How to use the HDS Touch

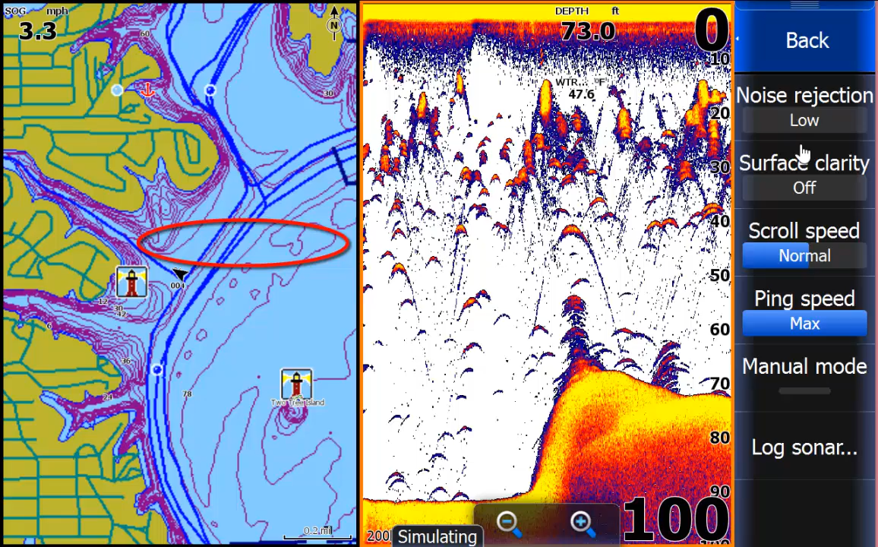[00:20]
On screen: depth 73.0 ft, speed 3.3 mph
Now if you look at the right side, there's an orange bar with choices for sonar. That means that's the active window.
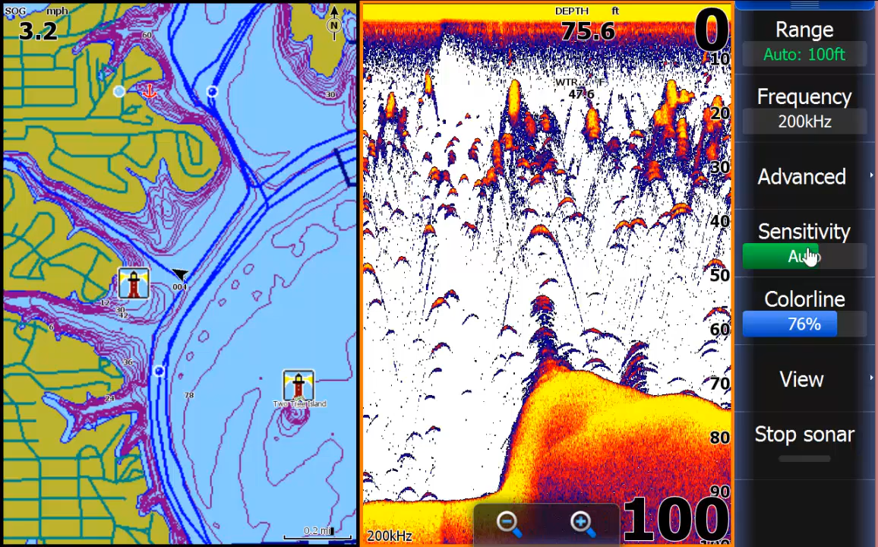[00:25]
On screen: depth 75.6 ft
I touch the left side, which is the chart side, that becomes the active window. The orange bar surrounds that and you now have choices for the map menu on the right. Touch the screen anywhere and you get a cursor. Touch it at the top, you get a cursor. Touch and drag and you move the map. Left, right, anywhere you want.
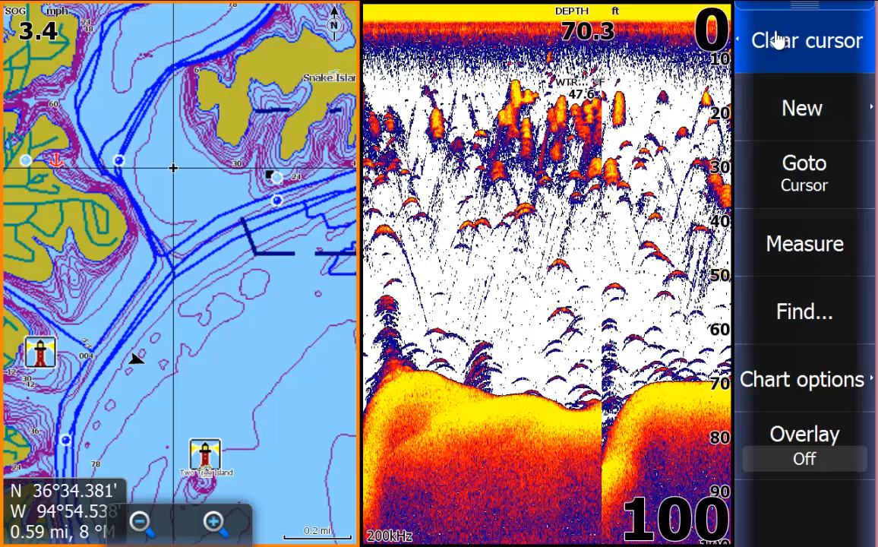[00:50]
On screen: depth 70.3 ft
Touch clear cursor and you exit out. Same thing on the sonar side. I'm going to change the active window by touching that side. You'll notice there's a little hand in the middle. That is going to be, that's your finger. Now I'm going to touch it on the right side and a cursor will pop up.
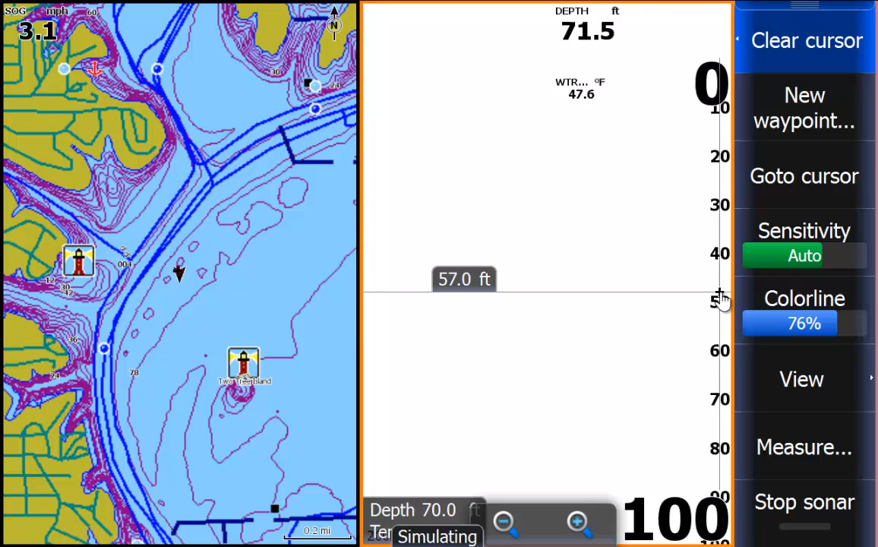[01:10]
On screen: water 47.6°F
So if you had fish right below the boat, you look in the left lower corner, 43, 49, 55. That's telling you the boat is moving away from where that cursor is. The cursor is over the fish. Now the fish are 100 feet from you. If you've ever wondered when you drive over fish, how far that fish is behind you. All you have to do is place the cursor on it. Lawrence also has a preview bar. You notice at the very top, that's all the history that you can look at at the very top.
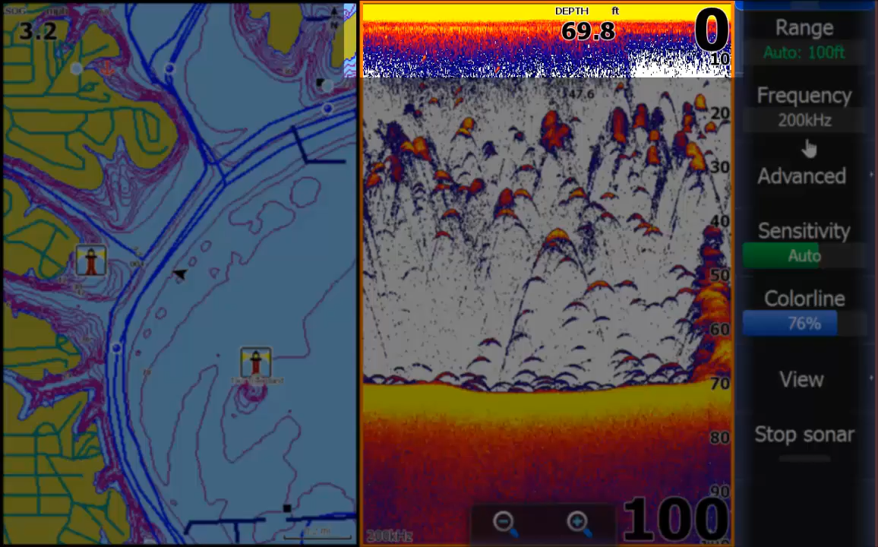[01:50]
On screen: depth 69.8 ft
So if you grab that blue just by touching and dragging it, you can look through all of the history. Clear the cursor. Other things is that there are some hidden menus. If I touch those little four bars at the top and drag them down,